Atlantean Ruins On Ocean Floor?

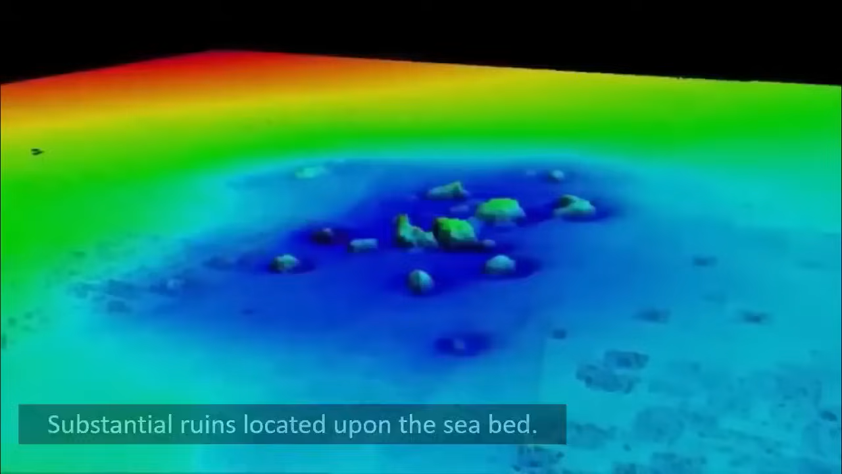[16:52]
When the data was first being processed, I thought it unlikely to give us any useful information.
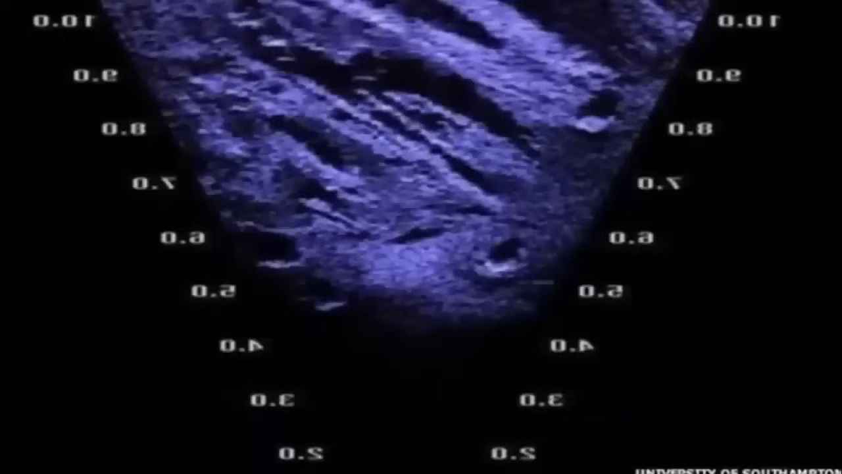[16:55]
However, as more area was covered, it revealed a vast and complex landscape.